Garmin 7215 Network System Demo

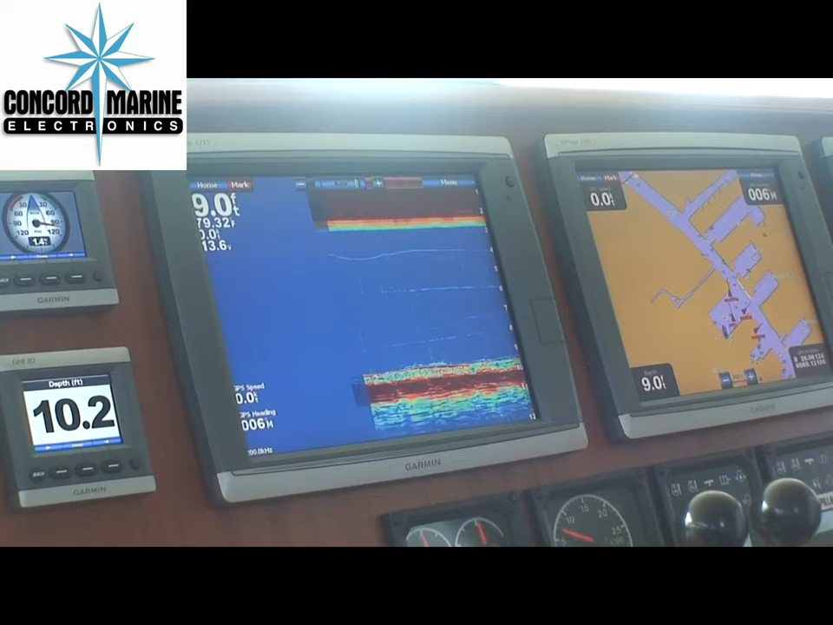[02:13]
Right now we're sitting at dock, but here you see a nice bottom return. In here, there's not a whole lot going on.
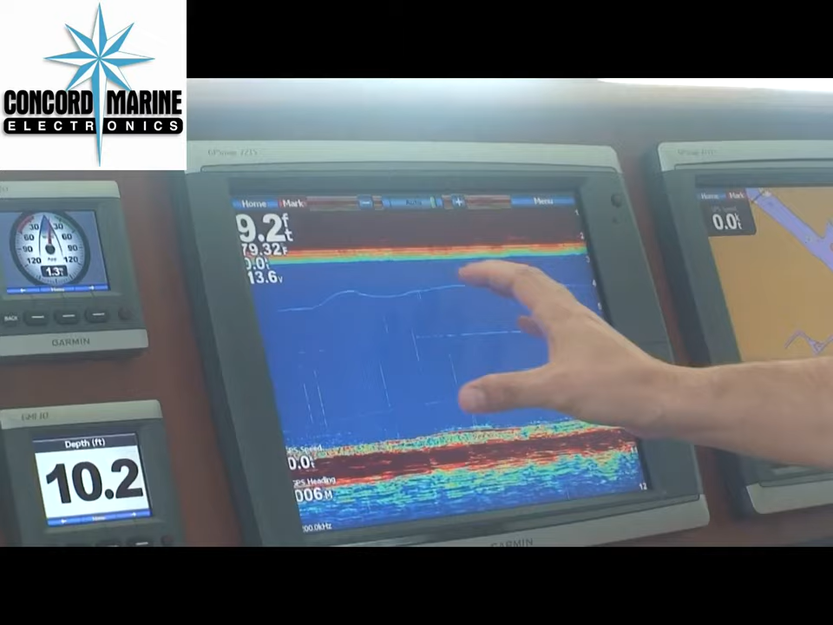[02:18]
And very easy to use also. Anytime you want to make changes, go into the menu, scroll screen. I like to have it on ultra because it paints the picture a lot faster.
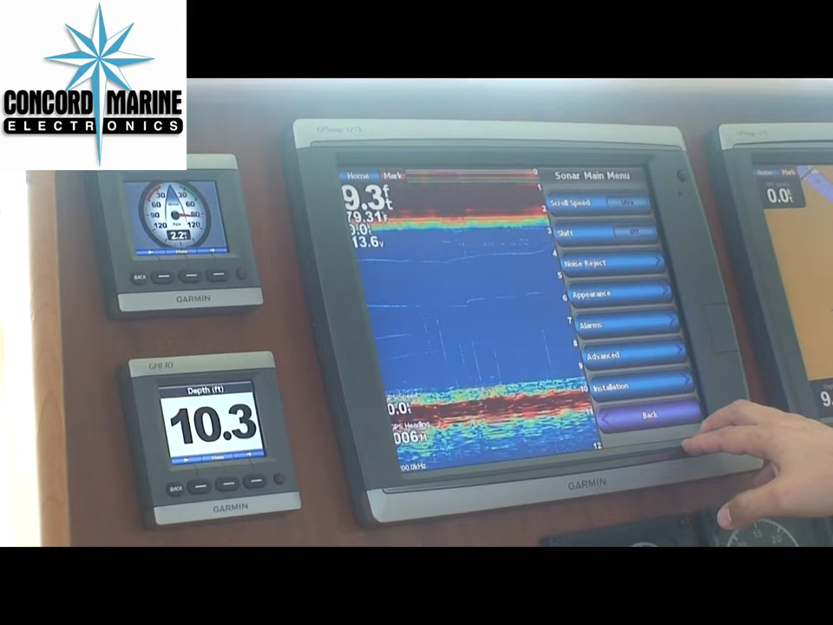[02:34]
I like to have the A-scope on just because it gives you a true depiction of what you're seeing at that moment versus once it tears, it's gone.
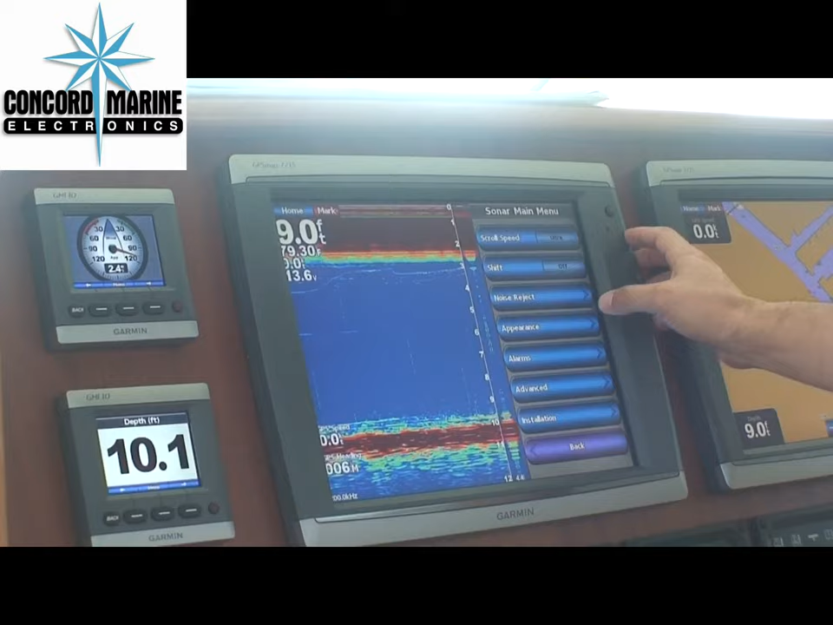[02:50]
For you guys that like to change the colors, play with all the color schemes,
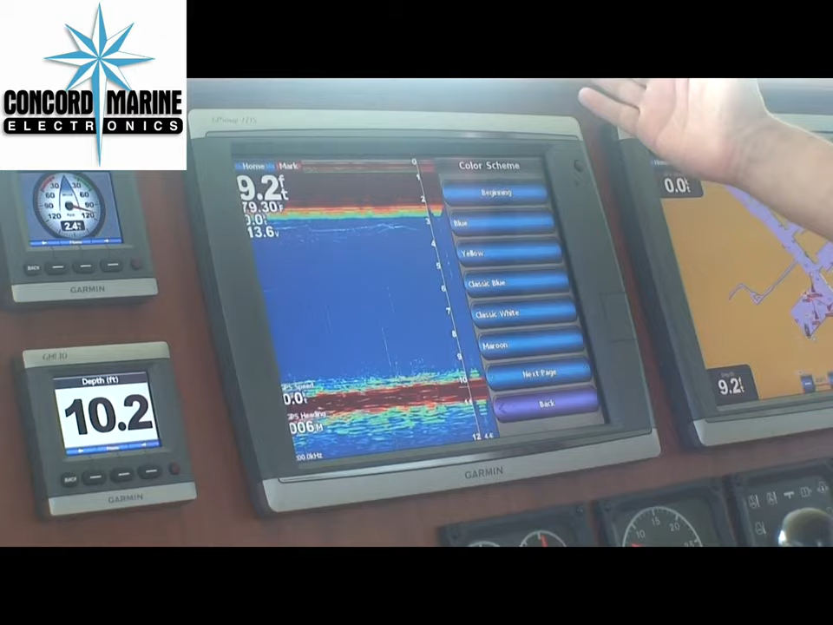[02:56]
we have almost everything that you can think of just
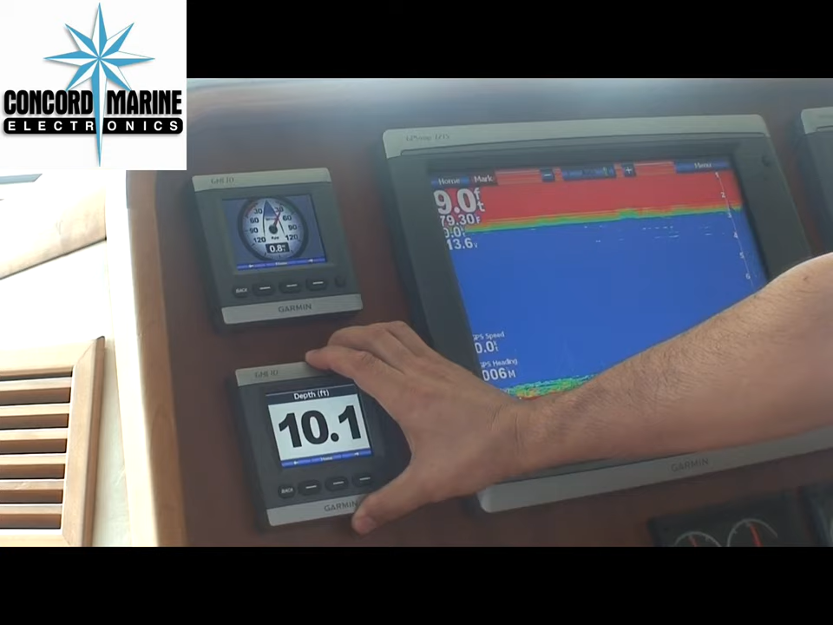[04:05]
This comes from your sounder module. These can easily be customized.
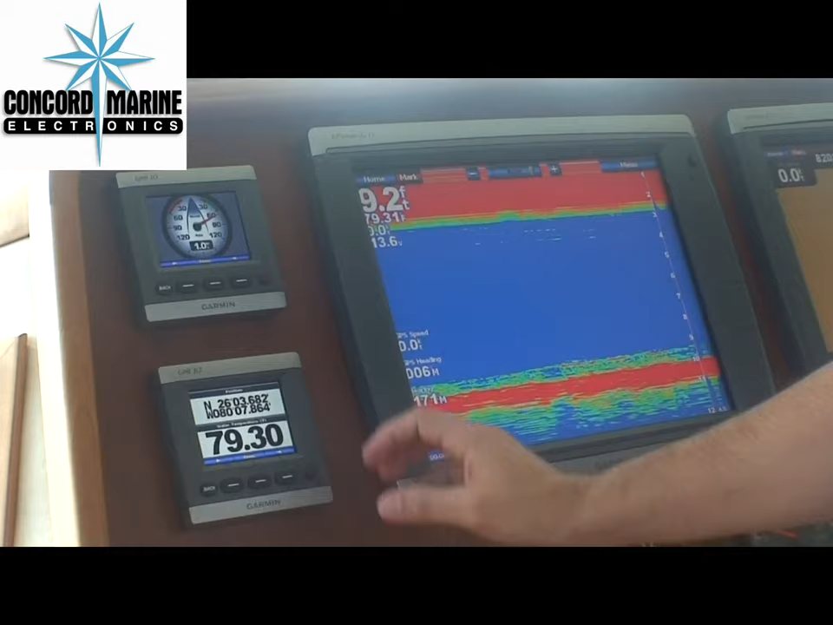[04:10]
Here you have your position format, your water temperature, big position format, or your big depth.
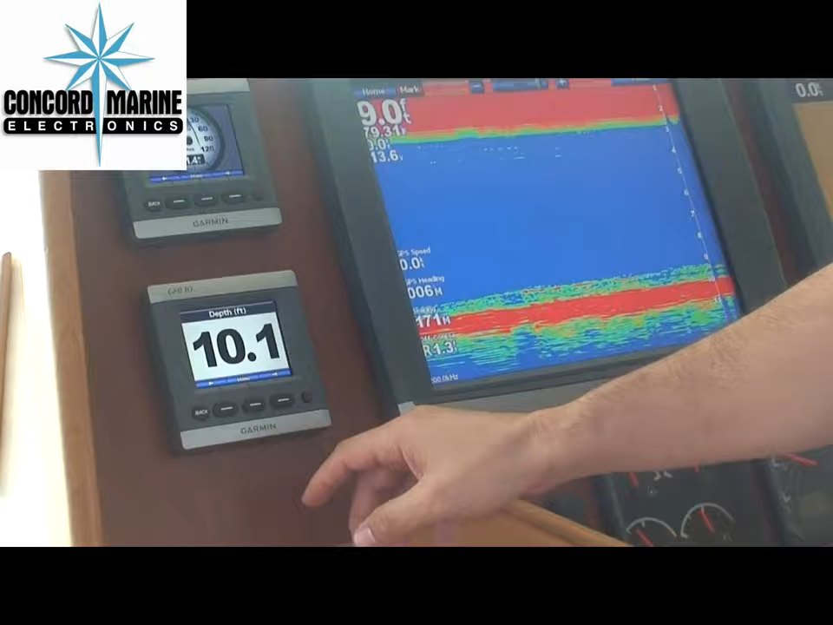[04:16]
This boat also has a GWS-10, which is our Garmin wind sensor.